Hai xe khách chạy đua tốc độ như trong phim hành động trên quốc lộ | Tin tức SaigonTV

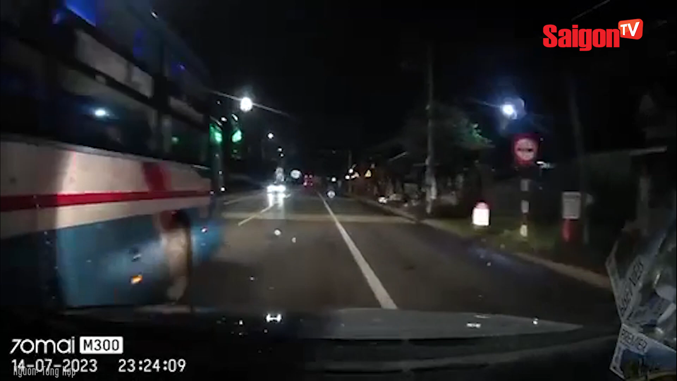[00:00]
Hai xe khách chạy đua tốc độ như trong phim Hành động trên quốc lộ Hai xe khách dù nằm thể hiện mạng đua tốc độ trên quốc lộ 20 khiến người đi đường được phen kinh hồn bạc phía.
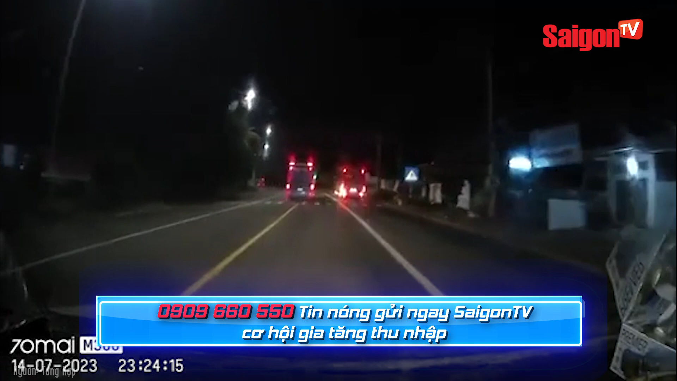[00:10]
Tình huống trên xảy ra vào khuya 14 tháng 7 trên quốc lộ 20, đoàn qua huyện Thống Nhất, tỉnh Đồng Nai. Theo tài xế T chia sẻ, anh anh di chuyển trên quốc lộ 20 khi vừa vào đoạn đường có biển báo cấm vượt
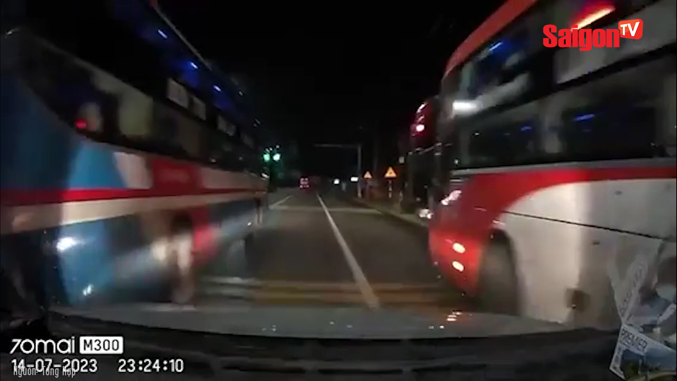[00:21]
thì ngay phía sau bên trái chiếc dù nằm vượt lên và cùng thời điểm đó bên phải anh lại xuất hiện thêm một chiếc xe dù nằm khác cũng vượt phải như đang đua tốc độ. Chiếc ô tô con của anh T như vào thế bánh mì kẹp thịt. Anh cho biết, nếu không chú ý quan sát thì có thể xe của anh đã xảy ra va chạm với hai xe dù nằm đang phóng tốc độ cao. Anh Trần Trí, ngụ huyện định quán dọc quốc lộ 20 cho biết đường quốc lộ 20 càng về khuya thường xuất hiện các xe chở rau khủ và các xe dù nằm chạy với tốc độ rất cao. Đã có nhiều vụ tai nạn thương tâm xảy ra trên quốc lộ 20 liên quan đến các loại xe này.